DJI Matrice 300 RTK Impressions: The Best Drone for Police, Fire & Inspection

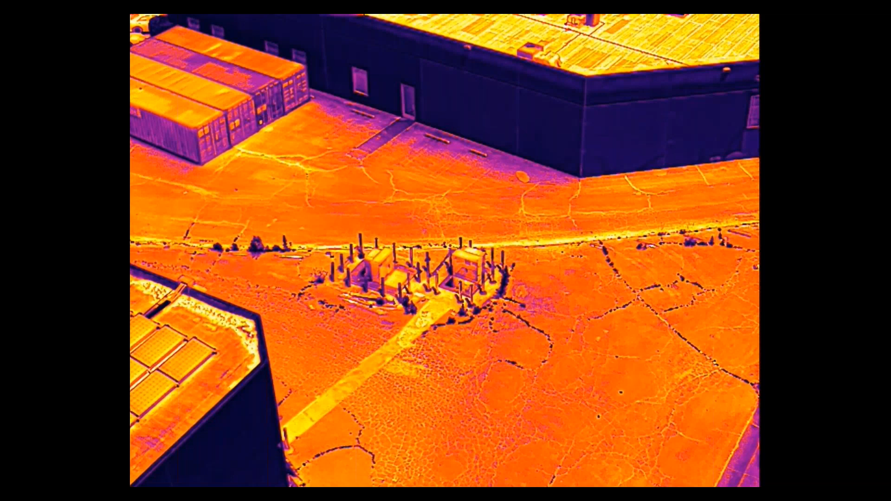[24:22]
This is all taken, all these images are taken from the same drone, same camera, same location at the same time. So first we have a thermal shot. Now we're looking at a wide angle shot.